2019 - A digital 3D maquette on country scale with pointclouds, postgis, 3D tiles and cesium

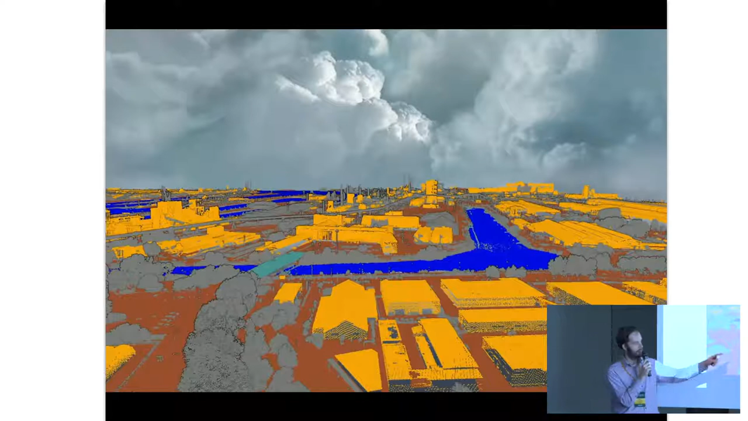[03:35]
So you see buildings have been already extracted from this point cloud. That's very useful.
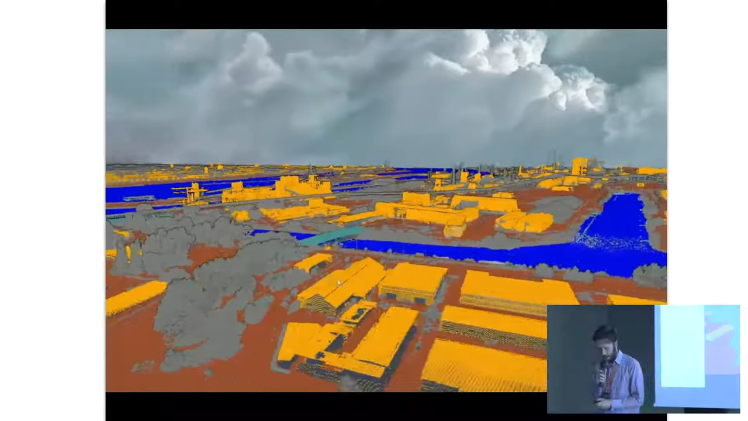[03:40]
We have a luxury position here. A premise. We use a database to do most of the work.
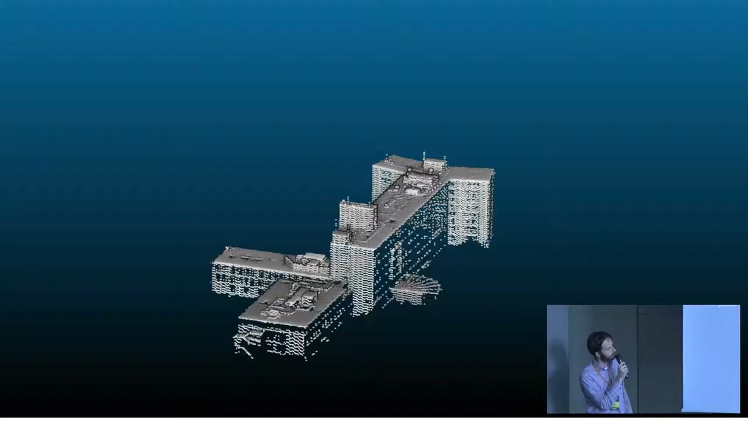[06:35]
A little bit more complex building, just to show you the idea where you go to. So you start with this.
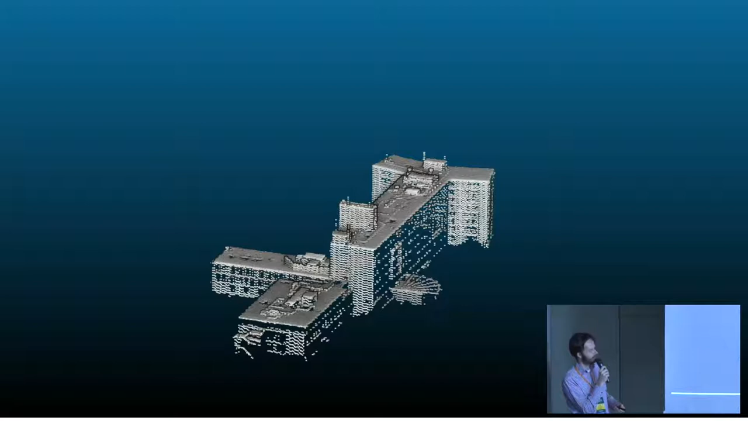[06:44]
Actually, it's a hospital with lots of things on the roof, and you go to this kind of segmentation.
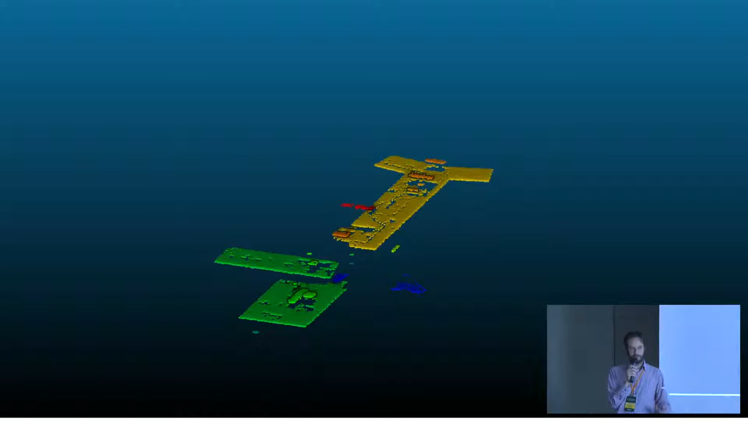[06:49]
Of course, the trick is to get rid of all the noise and the points you don't need.
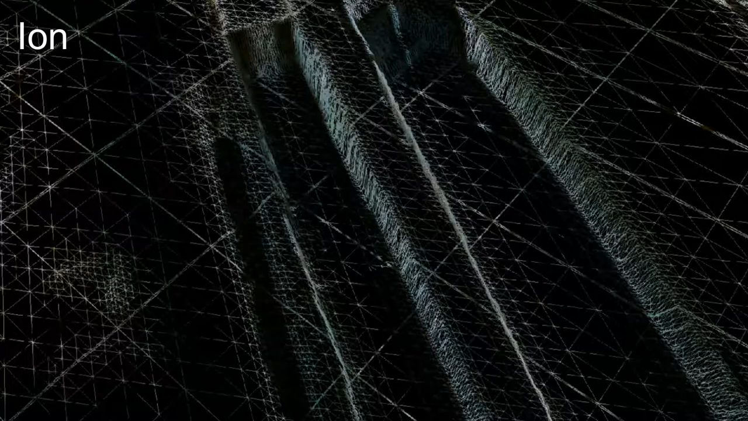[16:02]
Which does a great job. It is a very nice detailed terrain, but it's a lot of triangles. If you compare this to, if you do only with the break lines, with at least the triangles, you go to this.